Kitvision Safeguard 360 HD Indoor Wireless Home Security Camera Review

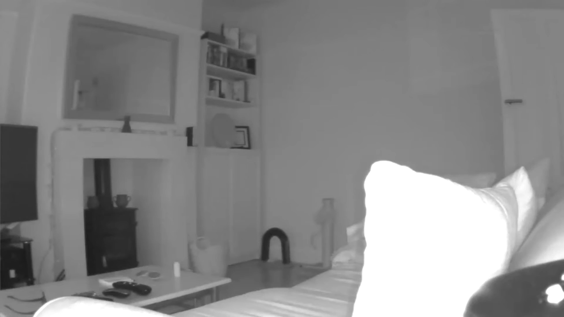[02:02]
if you're pointing it just indoors as it's designed to do you get a really good clean image. Without this mode active that scene would have been pitch black.